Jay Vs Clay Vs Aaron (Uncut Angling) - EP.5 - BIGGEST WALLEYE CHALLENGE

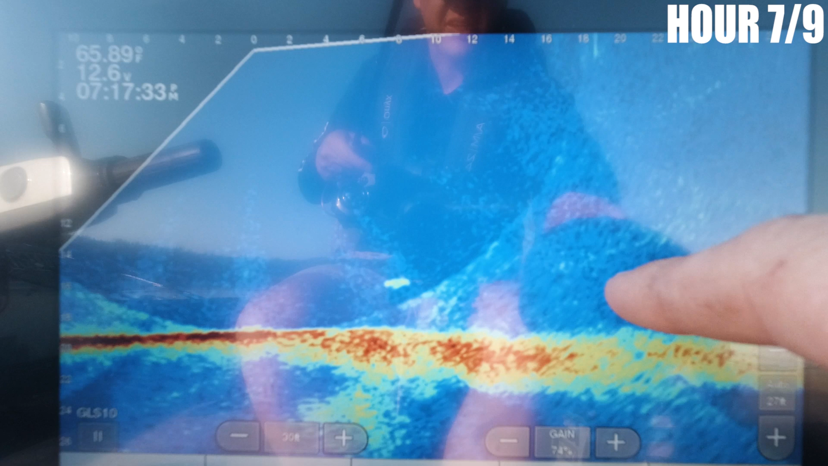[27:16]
On screen: water 65.89°F
Look at those fish on the right coming towards my leech right there. Fish from either side, there's three of them. I should watch my bobber.
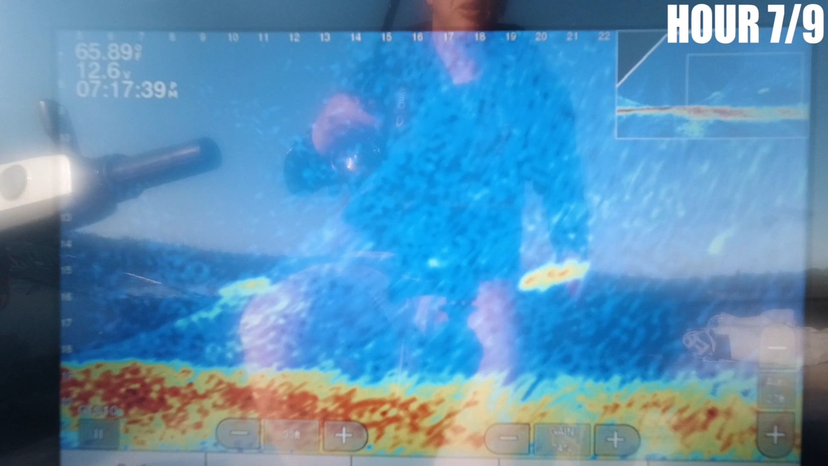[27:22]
The leech is just kicking, he's nervous.